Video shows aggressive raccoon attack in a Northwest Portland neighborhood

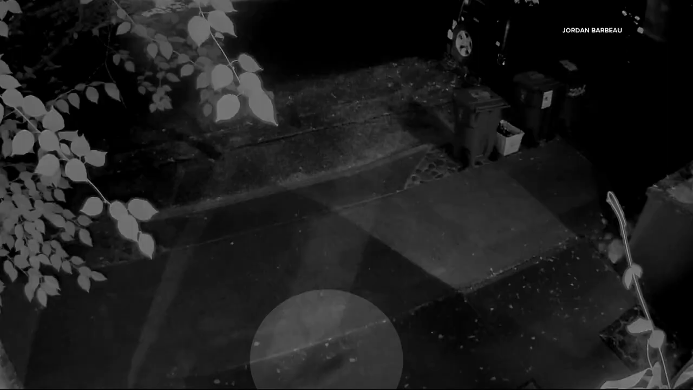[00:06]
Against five masked intruders. There they are at the bottom of your screen. Completely fearless. Didn't care.
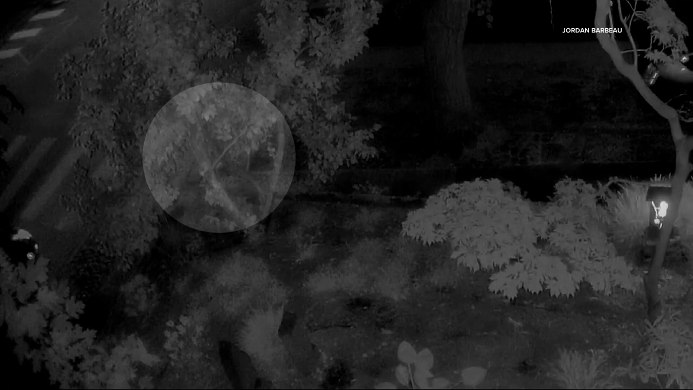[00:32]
A woman and her dog were out walking when suddenly a raccoon attacks both of them. The attack goes on for 18 seconds.
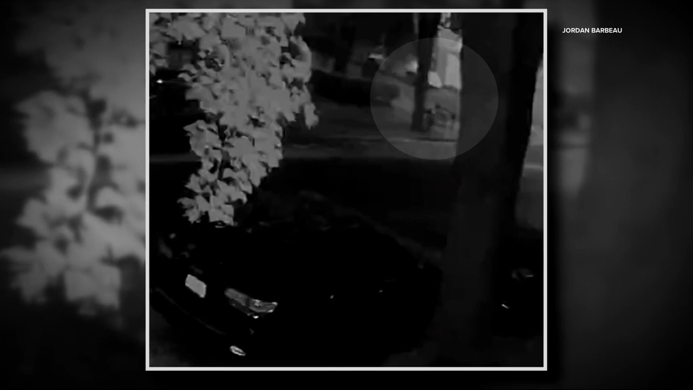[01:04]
It's a little blurry, but you can see it here. No warning, no hiss, no growl. It just came right out.